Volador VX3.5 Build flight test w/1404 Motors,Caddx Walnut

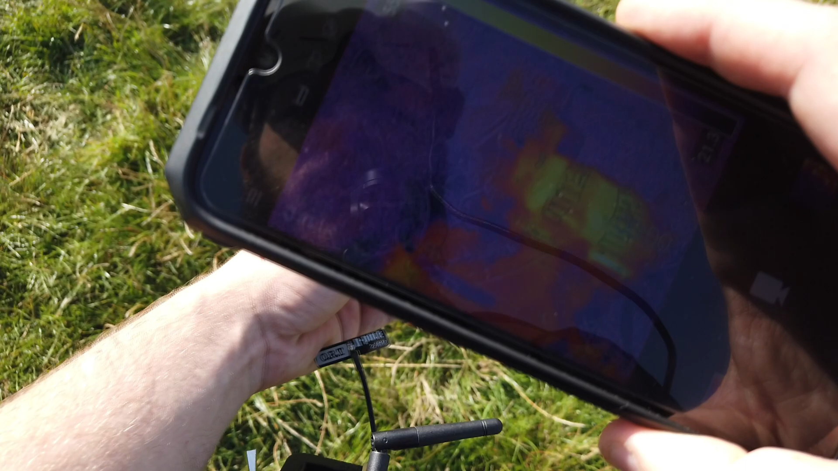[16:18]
take a look on the heat camera on the quad it has values between 22 and
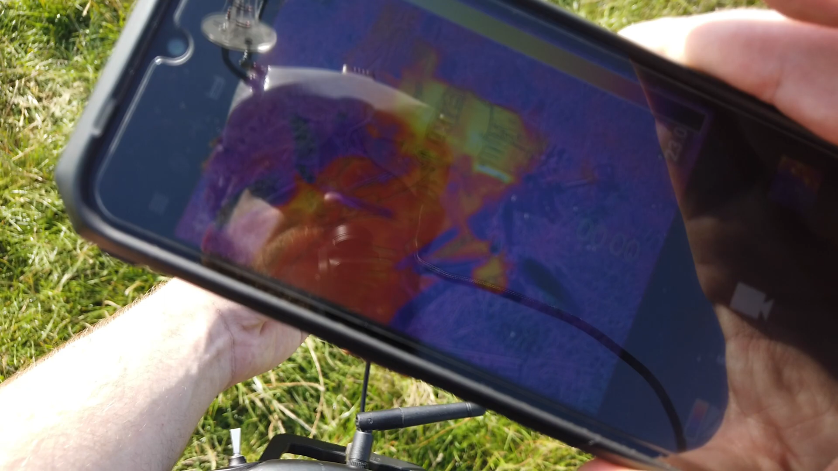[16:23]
53 so even the VTX okay now the VTX seems to be a bit hotter up to 60 degrees